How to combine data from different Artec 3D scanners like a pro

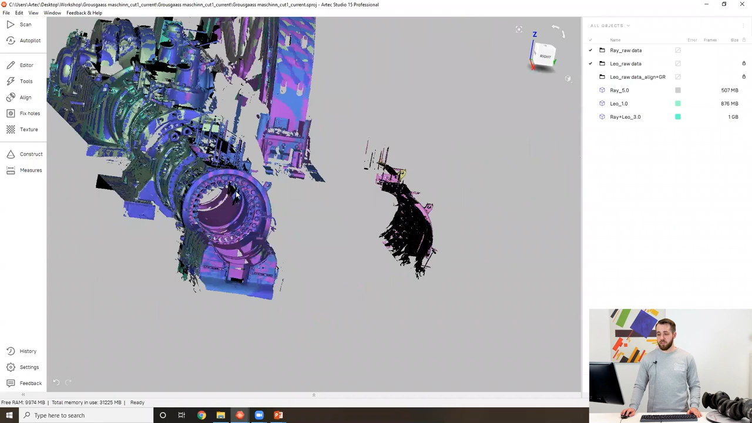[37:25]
we create either triangulation if we had only one scan or fusion if we had multiple. In that case, I've already done that. I had to do some pre-processing just because otherwise it would take us way too long to do everything online.
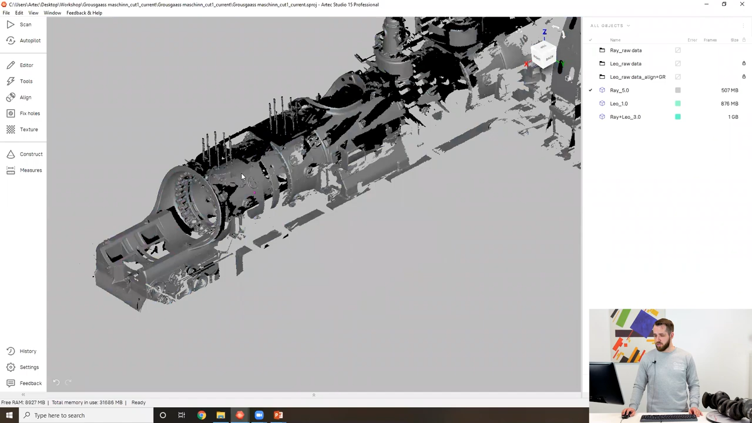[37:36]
So there you go,
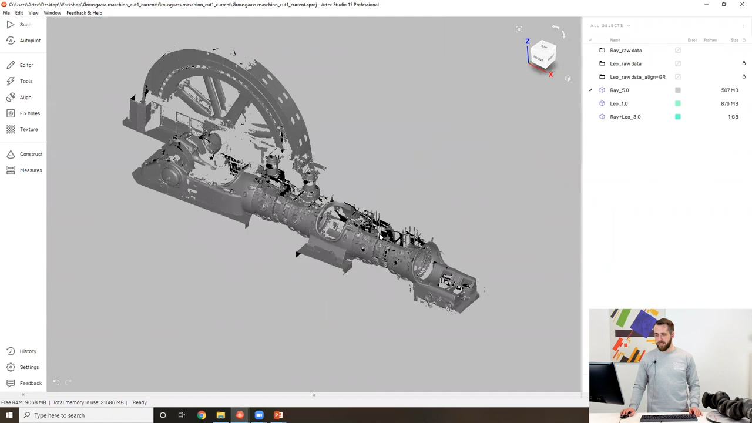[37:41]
this is the fusion of the Ray's data right here. The resolution is 5.0. It's a pretty default resolution, nothing fancy here.
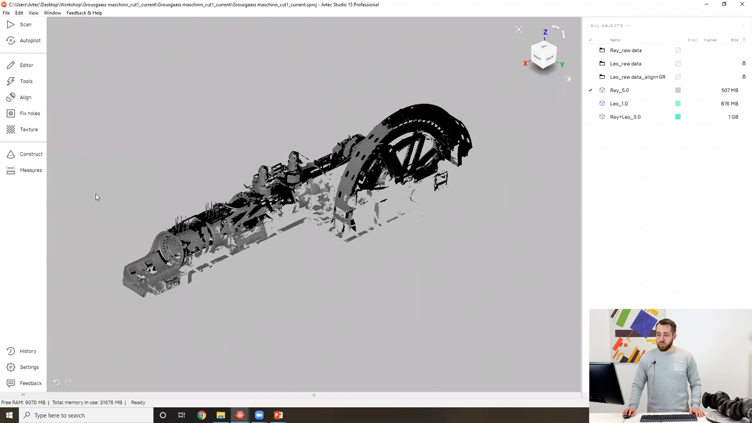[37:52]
Okay, then we switch the preset to EVA or Leo, depending on which scanner was used. In our case, it was Leo. We align our Leo scans. Here we had two. We run registration for them. So again, here, I've already done that. I pre-registered it. And then we need to lock it because there is another registration coming.
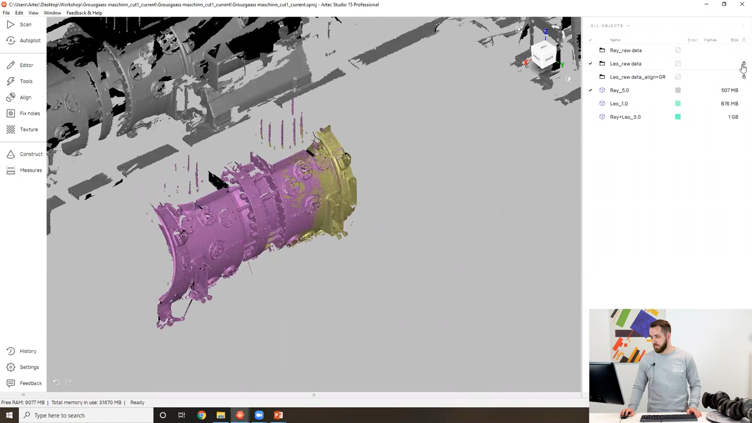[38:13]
So as you can see, my scans have been locked already.
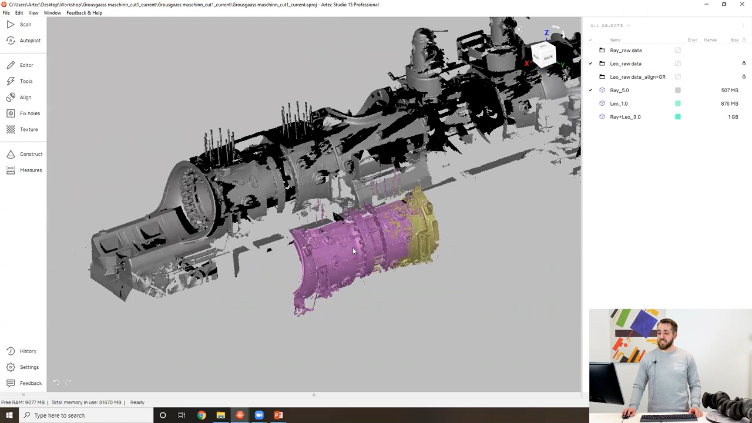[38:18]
After that, we align them with the Ray's fusion and run that final registration.
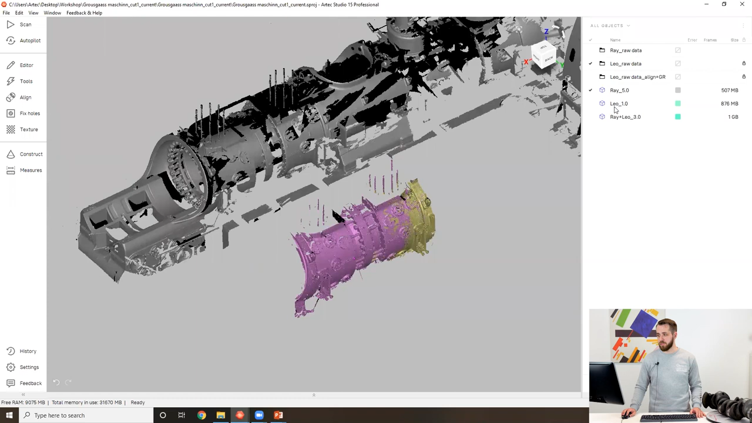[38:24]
So here is the aligned data set. All right, there you go. When I align it, when I register it with the Ray's fusion, I obviously need to keep the preset on Leo, right?
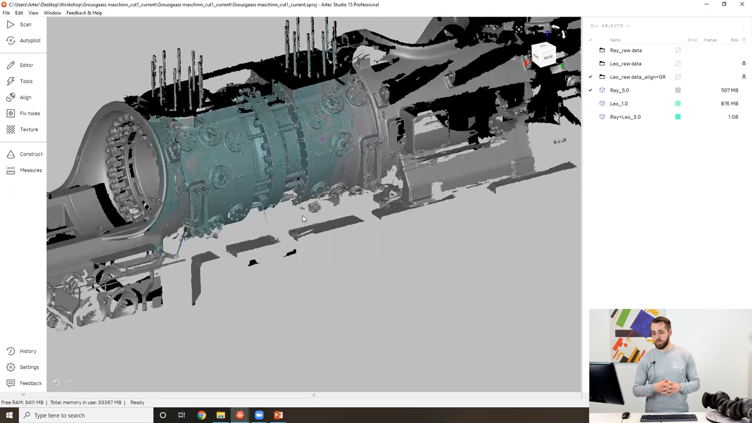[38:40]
So I use Leo's preset. I run that registration. And this is what I get as a result. So now, technically, we've got two more steps. One step is erasing overlaps and the last step is fusion. So in that case, I opted not to erase overlaps and I ran fusion straight away. So as for the resolution, my raise data was fused with the resolution of 5.0.
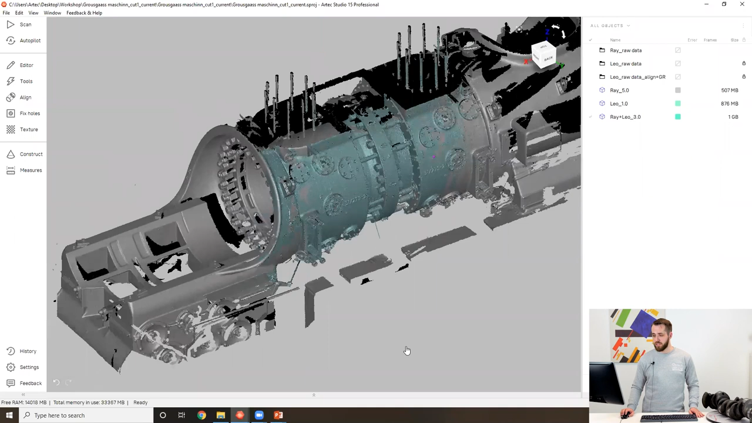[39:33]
for the general combined fusion, I can use, I can start at least with the resolution of 0.3. And this is exactly what I used here. So I fused both of these with the resolution of 0.3. And this is what I got as a result.
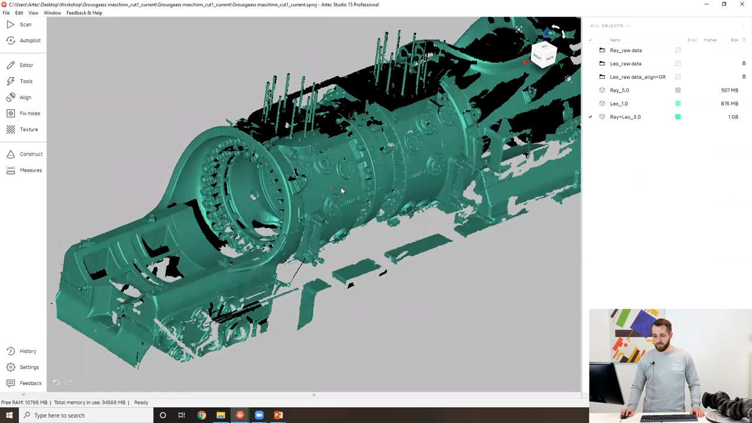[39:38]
So as you can see, the resolution is still great.
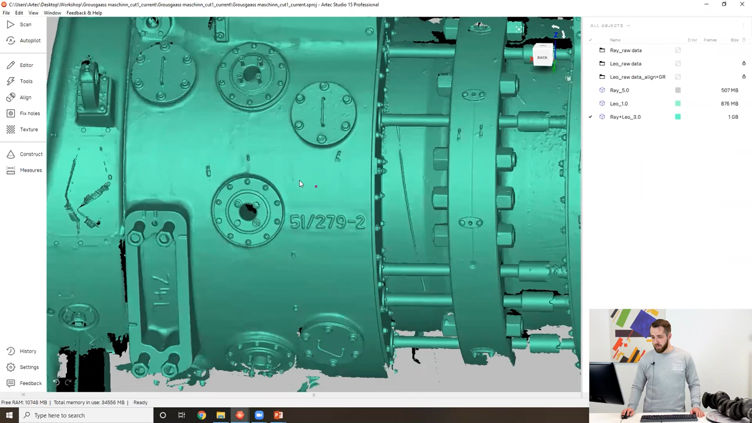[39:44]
So all these fine details, even though we kind of refused it. So the and the resolution is 3.0, even though we could have used 1.0 for the Leo.
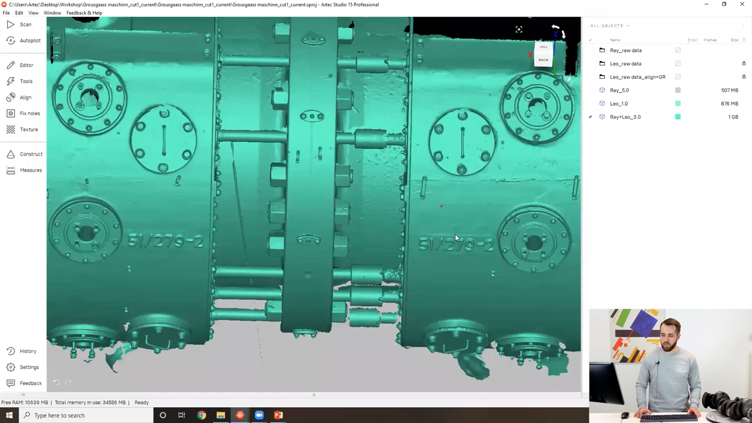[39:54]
All the fine details are still here. If we want to compare them against the Leo fusion,
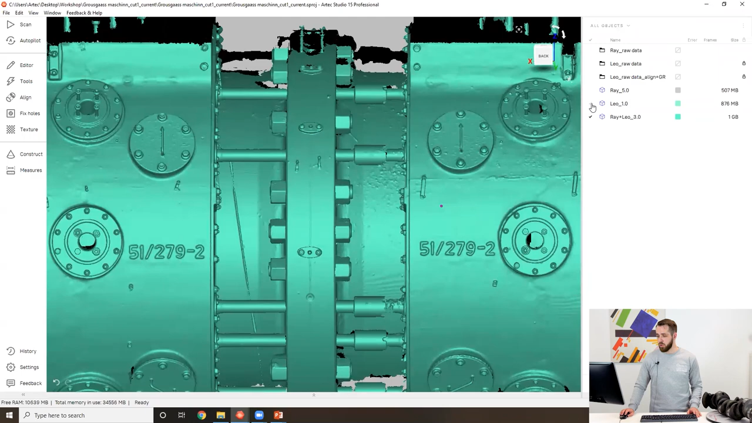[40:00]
we can do that as well, because I've got a Leo fusion here. So let's go to alignment.
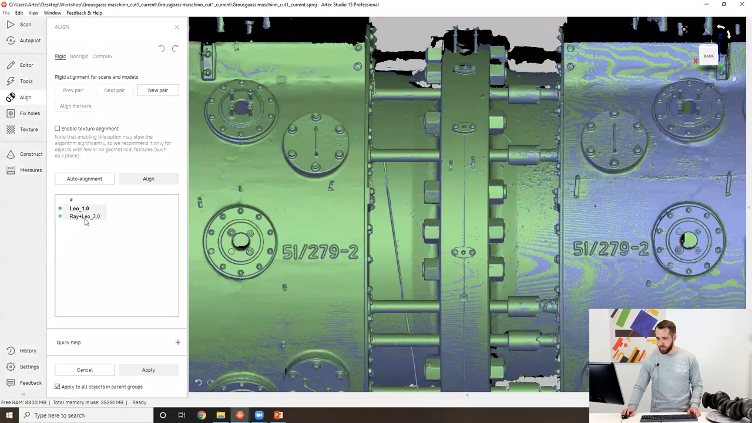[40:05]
Let's go quickly switch between them. So this is what it would look like if we only use Leo data. So that is the Leo fusion. Resolution is 1.0. And this is the combined fusion of Ray plus Leo. The resolution is 3.0. So even though we have lost some of the details, it still looks great.
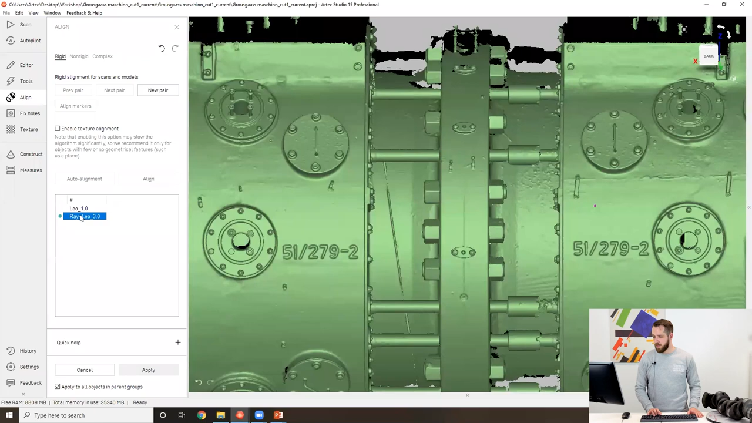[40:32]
Okay. So this is what we got as a result.
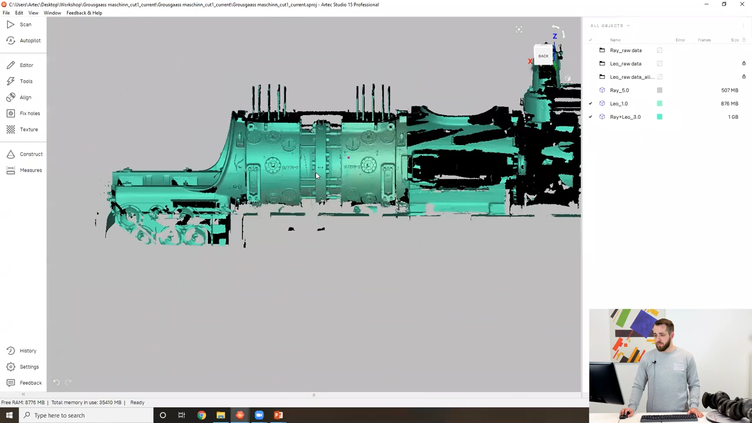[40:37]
We combined these two data sets together. A certain area was missing. We needed to add this area and we wanted to capture it in high resolution.
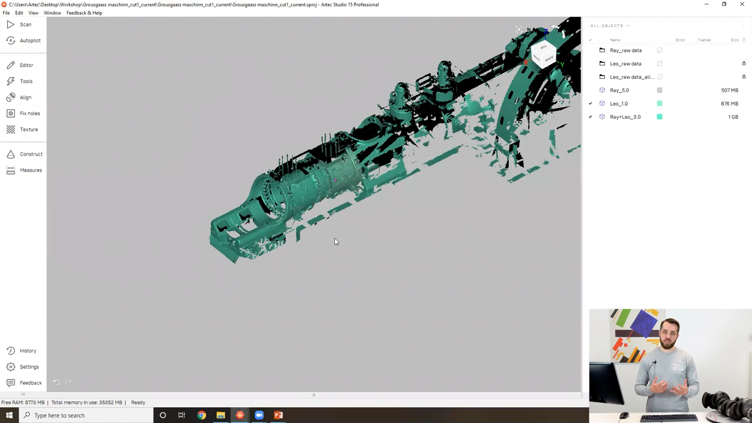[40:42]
And yeah, mission accomplished. There you go. This is the final fusion. So thank you. And goodbye for now.